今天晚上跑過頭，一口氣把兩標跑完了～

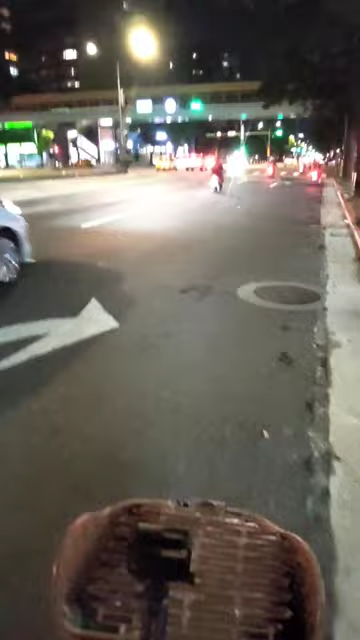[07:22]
啊今天碰到蠻多腳踏車夥伴啊而且大多數都還騎人力的哇各位朋友不錯不錯不錯不錯啊